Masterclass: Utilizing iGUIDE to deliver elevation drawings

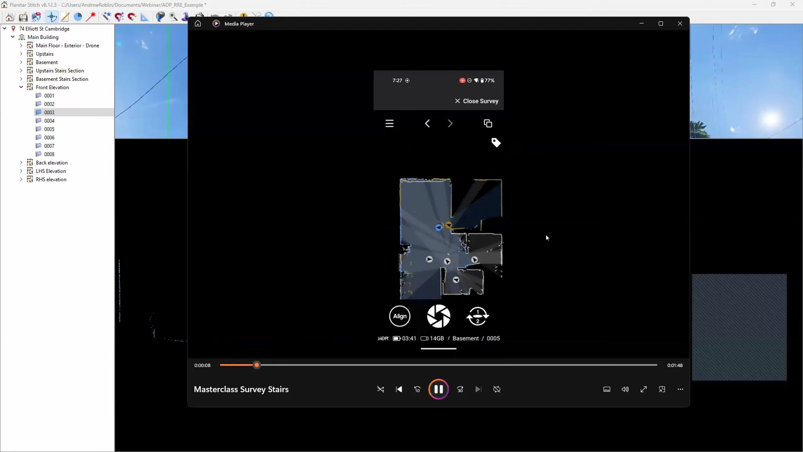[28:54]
As you're scanning, it's going to align, it's going to help you with your data alignment showing you in real time.
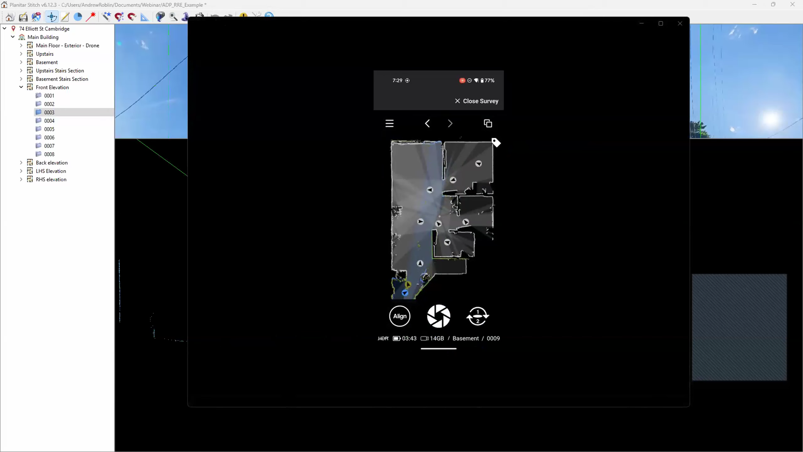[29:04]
I'm still using the beta version though, so.
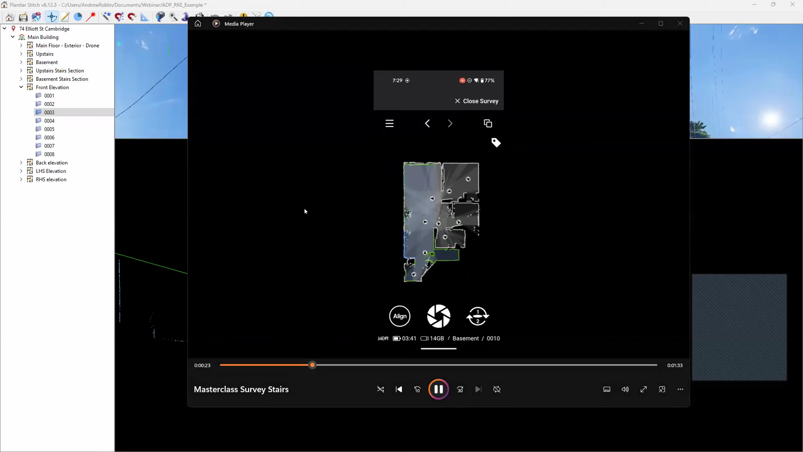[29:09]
Yeah, but we're not, we're not worrying about alignment. Guys, you have to remember we're not using these vertical scan data to draft off of. We're making sure that the LiDAR cross sections are aligned. So as you get into bigger areas, the geometry is realigned with each other, not aligned or squared up horizontally or vertically, even to the property. We don't care about that. What we care about is that the geometries in the LiDAR for the drafter
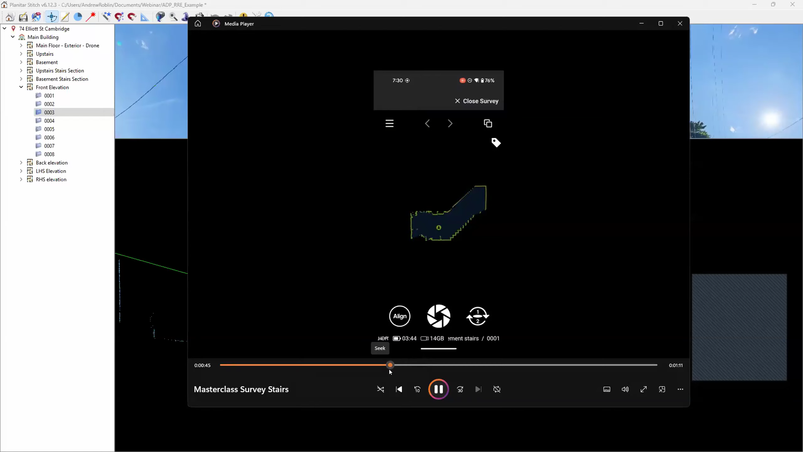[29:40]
to be able to dimension off of and pull dimensions off of doesn't need to be aligned in a particular orientation.
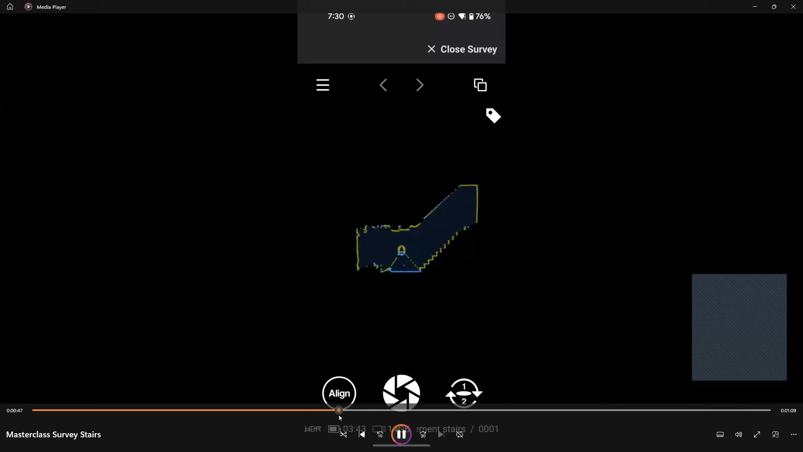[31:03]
you're actually able to see how much new geometry is going to be collected as it's aligned to your existing scan. So it's kind of neat that before you press the measure button, there's a new visual aid to help you keep things aligned, squared.
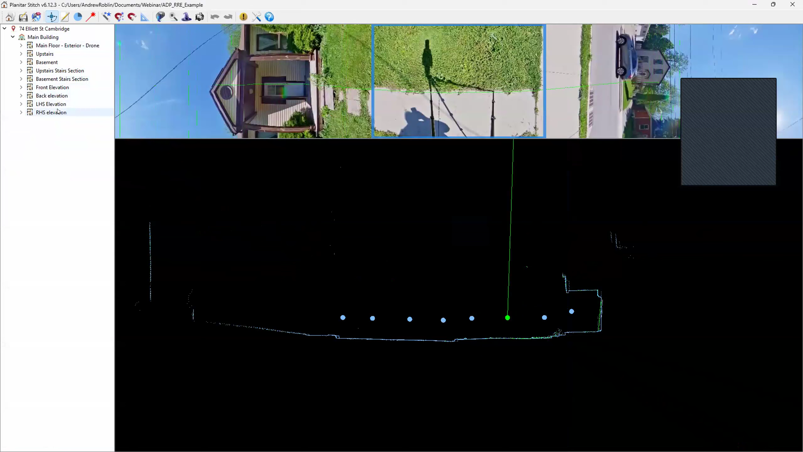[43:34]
You've got your four quadrants. You have to do your, your verticals there. You have to do your verticals in your stairwells.
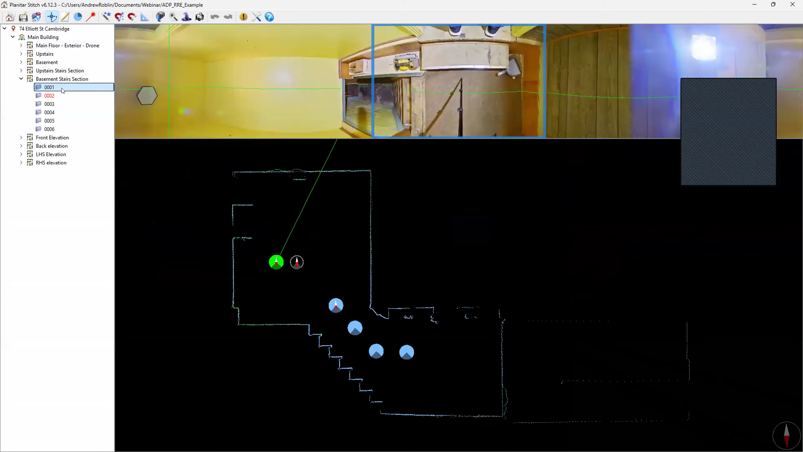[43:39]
We also recommend you do verticals at least on at least one per floor.
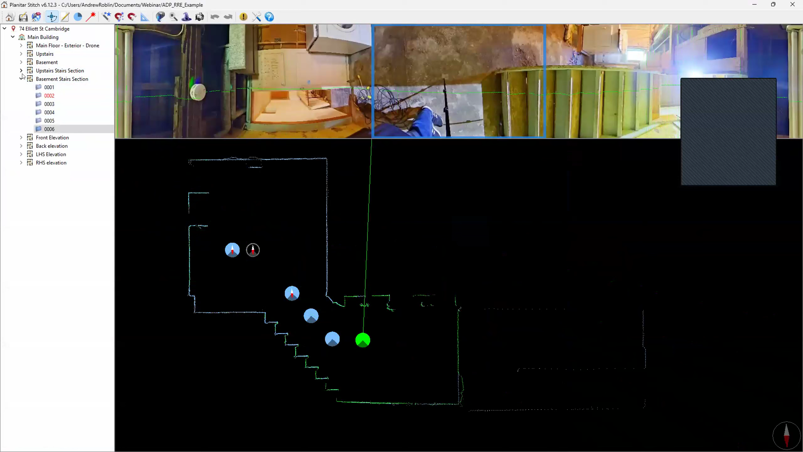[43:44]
Uh, so in, inside the house, one per floor,
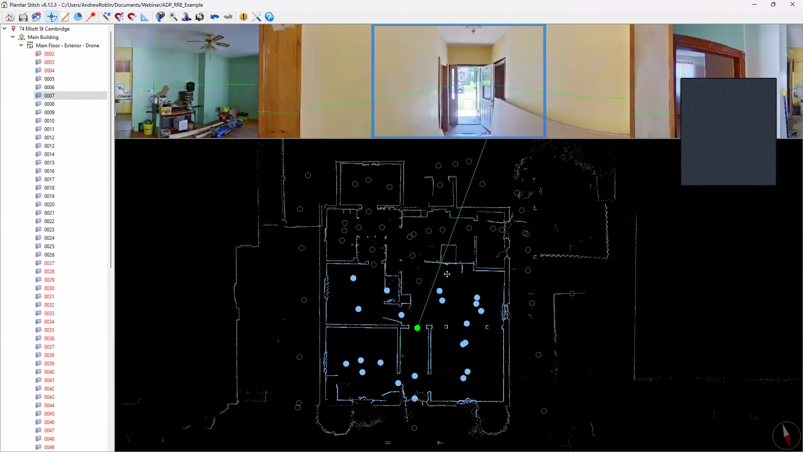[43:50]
but additional ones where you have complex ceilings. If you have sloped ceilings, angular ceilings, if you have separated ceilings, basically the more you put in there, the more accurate of model it is, but specifically with angular, angled or, uh, offset ceilings, complex ceilings and things like that. So yes, uh, stairwells, interior scans for verticals, and then exterior scans for verticals.
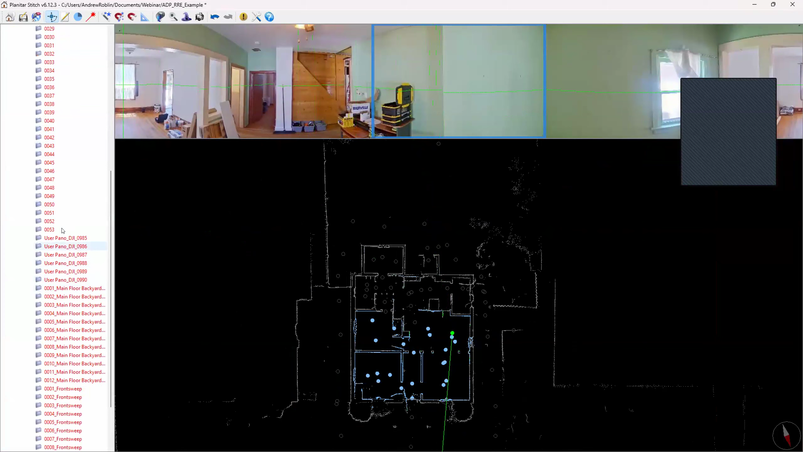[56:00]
roofs and things just to see what's up there when you can't get up there. Um, you have to know how to use stitch.
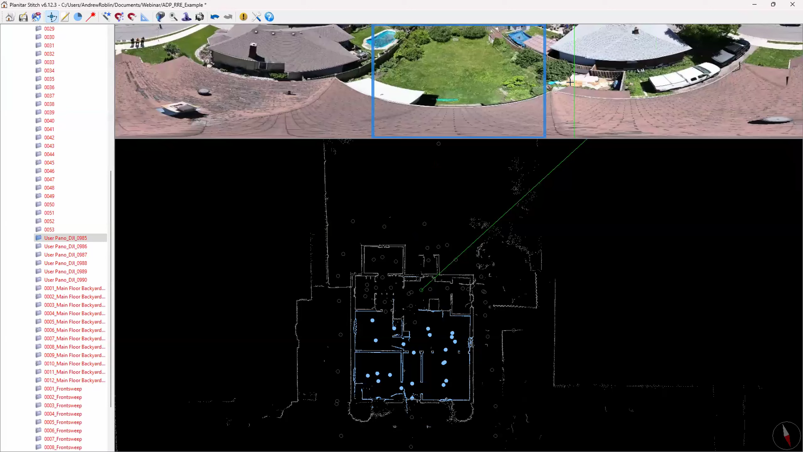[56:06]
There's no way to do this in the app.
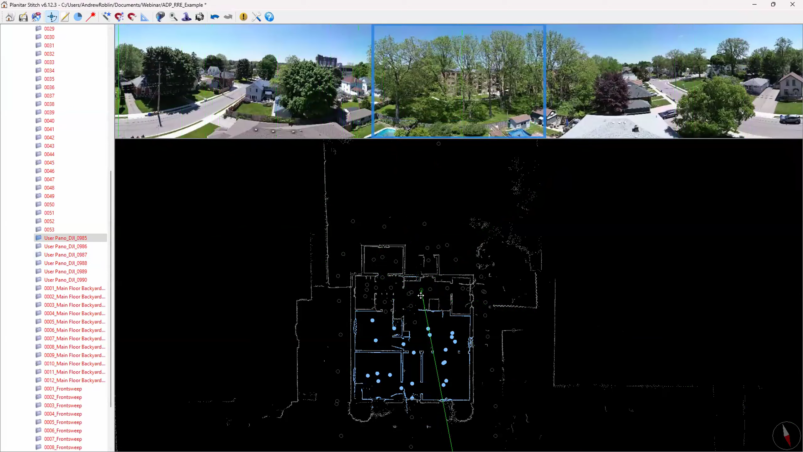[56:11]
You have to know how to use import user panels and then put them on the scene the way you want. You can't really take measurements from them because there's
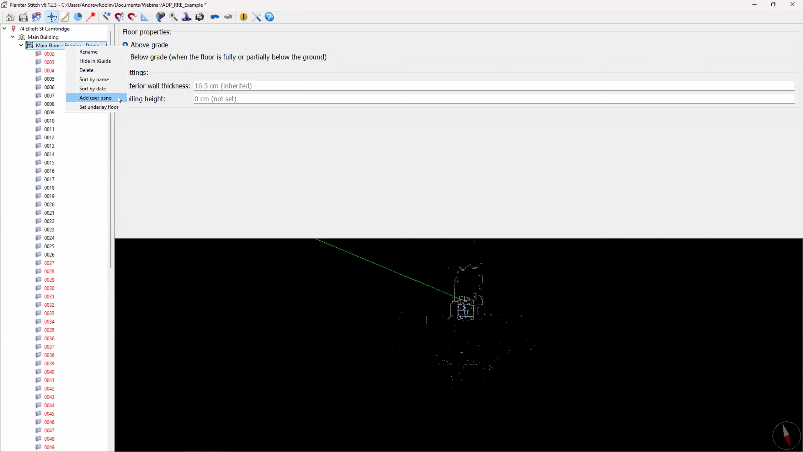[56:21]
nothing that aligns the drone shot visually or lighter wise to the rest of the scene, but I know it's a blessing in disguise and we love them.
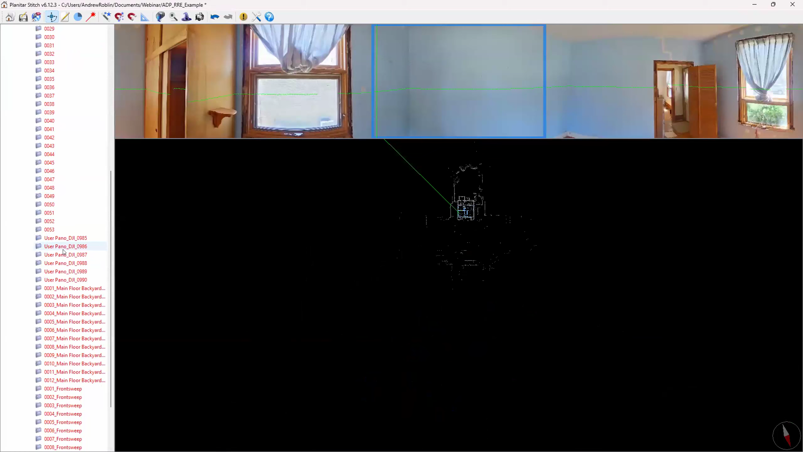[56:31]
The drafters love them because again, it gives you different perspectives on what's up there. So, yeah, um, we get, you can see in this example here, this, uh, renovator that does this adds drone shots. Um, in this particular house, they were ripping off the roof and making it a two story and they were only put about five or six drone shots in and,
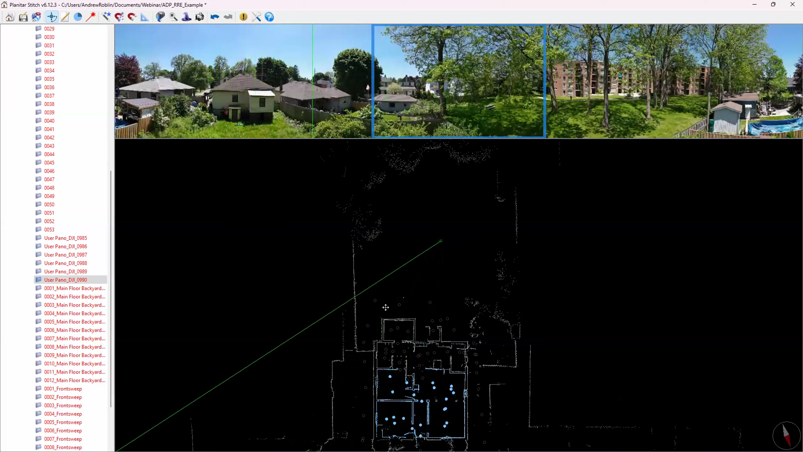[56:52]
um, um, uh, it allowed them to just, they didn't do drawings from it. It was really for visual purposes.